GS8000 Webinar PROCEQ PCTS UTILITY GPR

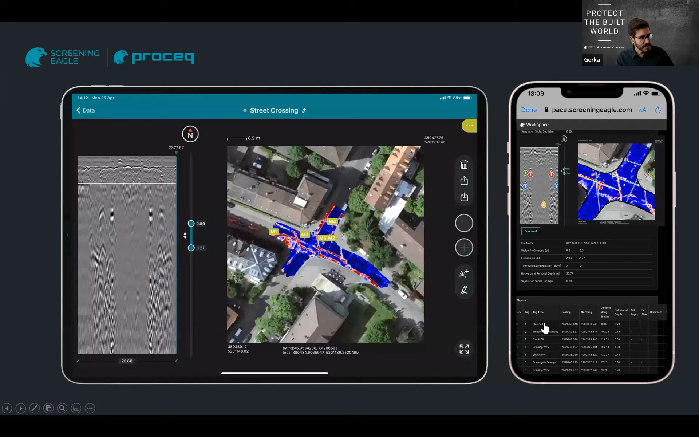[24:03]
but they're also recorded in reference to that particular coordinate system, right? So for example, if I go back to the previous image, in this report where you can see this TAC electricity has this east in and this north in that is in a particular coordinate system, right? And this tackles very much on what the guide number four had to do in the office before, right? So all of this comes streamlined directly from the field over the cloud.
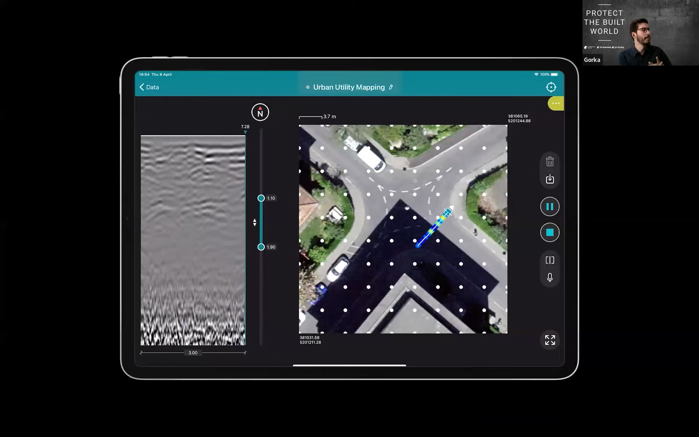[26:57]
you get an exact copy of what's happening below in your iPad, you get this heatmap.
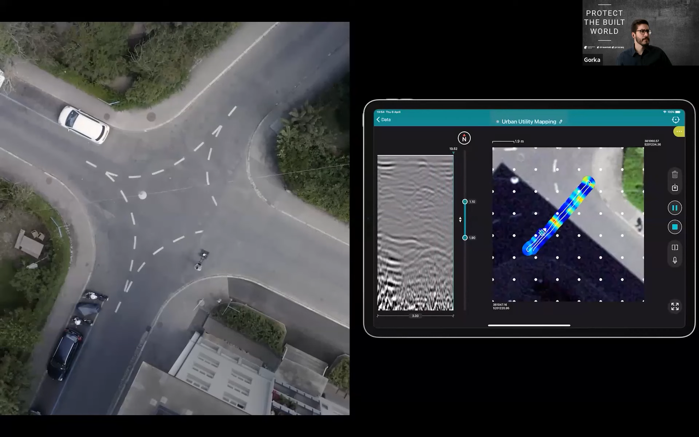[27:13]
So you can complete your job, you can see your lines forming, you can digitize already while collecting data, or you can do it afterwards.
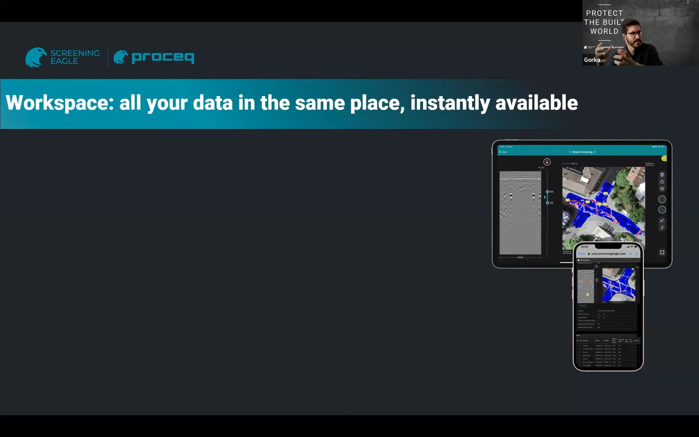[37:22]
right, so those us builds are in a particular coordinate system, so all I need to do is, I load my field data into GPR Insights, and I load my
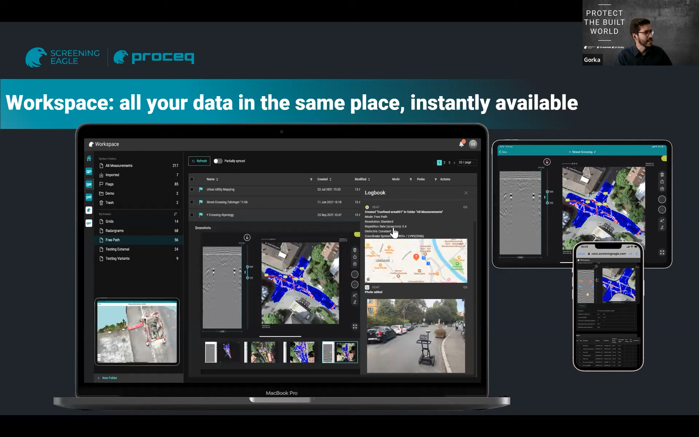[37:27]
existing us builds also in the right coordinate system into GPR Insights, and here I can just have, I mean, just in this image, you can see this is a direct one-to-one comparison of existing us builds versus the reality scanned in real time with the GS8000, and with this you can have a very good understanding, okay, is this matching or not, are my us builds good enough,
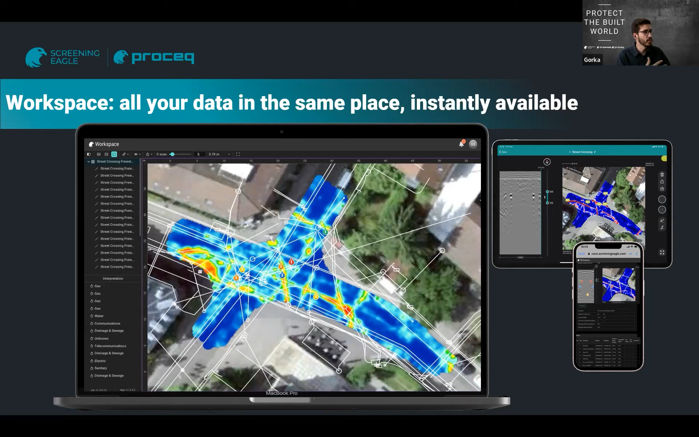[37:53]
or do they need to be updated, right, so this is actually quite, you know, it's quite a simple process,
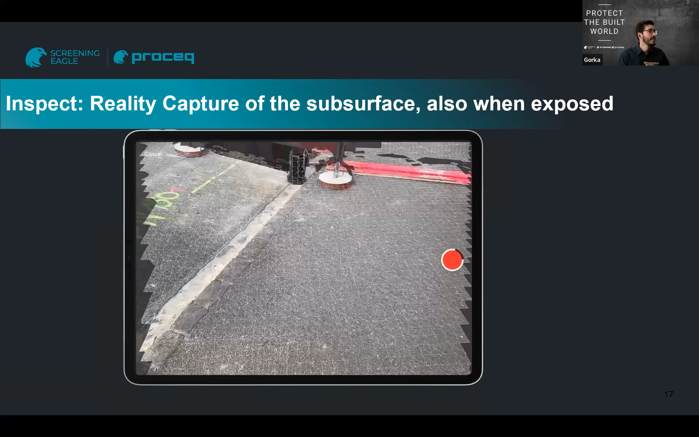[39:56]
all of this information can be scanned, can be meshed,
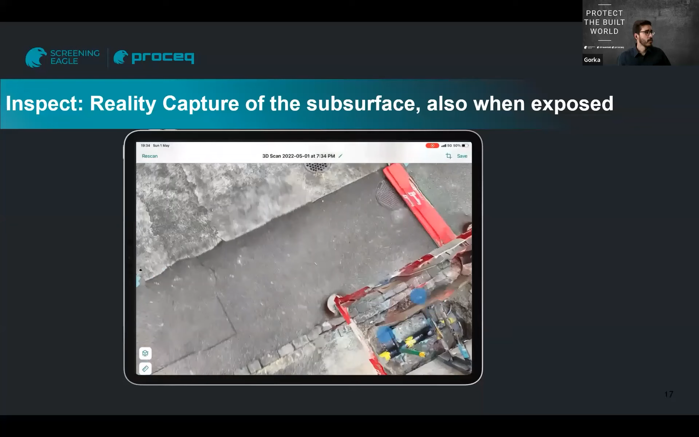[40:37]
where, I mean, data correctly dimensioned,
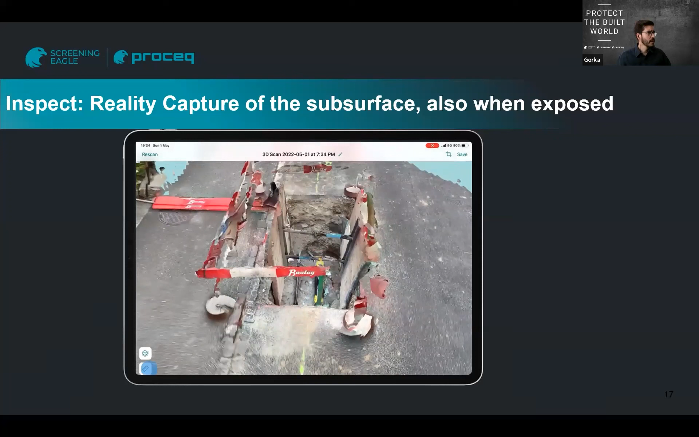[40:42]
so, you can see it, those values really can be measured directly on the image, and this belongs to a specific location,